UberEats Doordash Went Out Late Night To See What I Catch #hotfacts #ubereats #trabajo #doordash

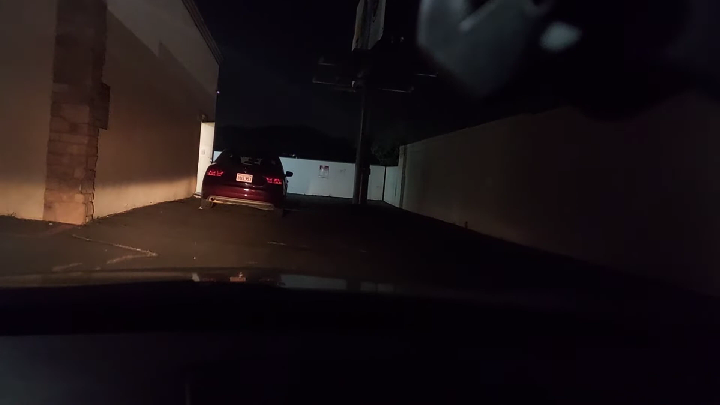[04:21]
They're detailing cars and stuff in all these spots late night. That's cool.